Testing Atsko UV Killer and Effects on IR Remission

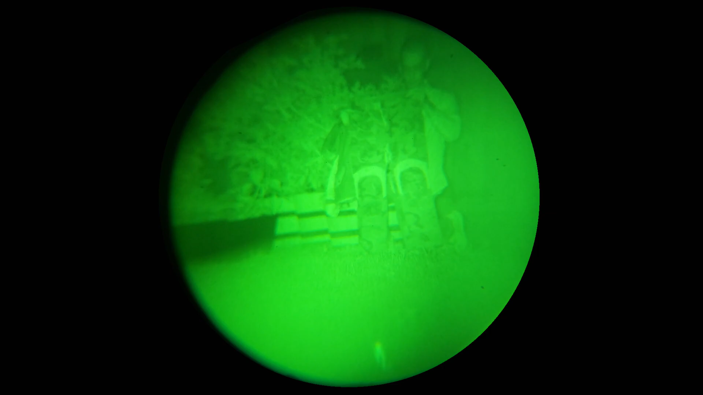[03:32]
Starting with the pants you can see, I already looked at these through the same night vision optic that you're looking through now, and I'm really not seeing any difference whatsoever. I do have the illuminator on right now at the highest setting.
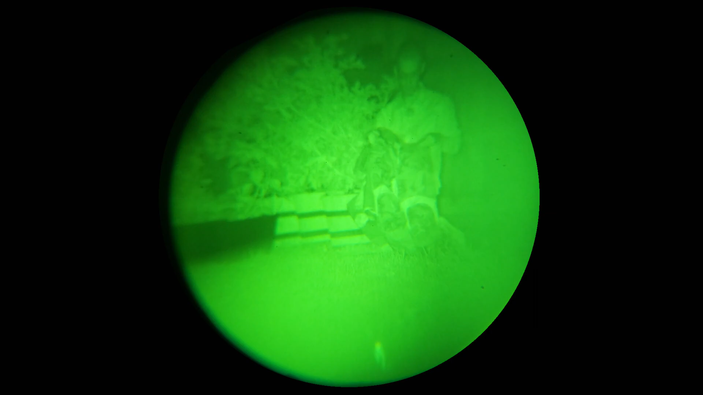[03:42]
Similarly with the Gorka, it is the right side as well as the full hood that I had applied the UV Killer to, so the left side is totally untreated and right side plus hood is all treated with that UV Killer.
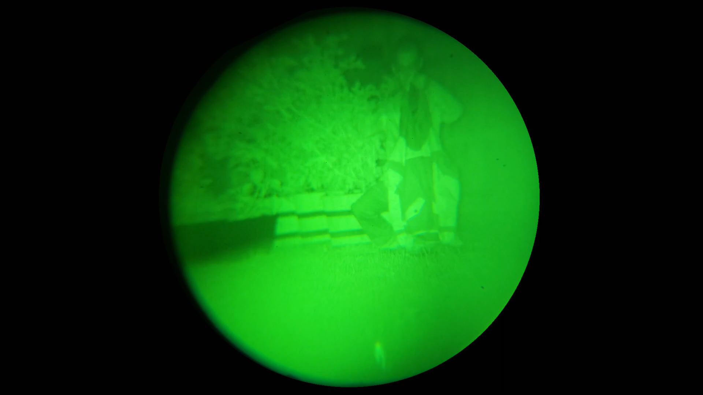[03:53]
Now the reason I did want to try both the Gorka as well as those pants is because they are a different type of material. The pants, the part that was kind of glowing there, was kind of a spandex material. On this it's more of a tarpa material, I believe it's actual tarpaulin here, so you can see really no different between the untreated and the treated side. Now maybe that's because of the material difference,